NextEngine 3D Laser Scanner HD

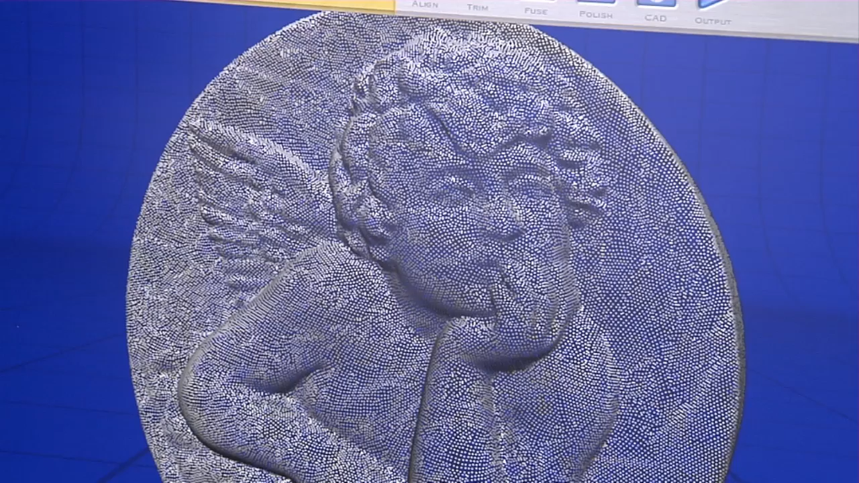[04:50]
In the points mode, we can see just how many points we have here on our model, and we do have control over this density at any time. We can capture up to 40,000 points per square inch.